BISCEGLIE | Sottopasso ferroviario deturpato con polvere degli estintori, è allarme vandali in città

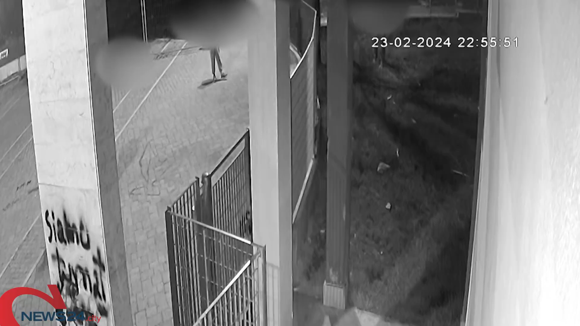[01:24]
dove alcuni ragazzi hanno divelto la recinzione di un'area verde installata da poco, fatto immortalato da alcune telecamere.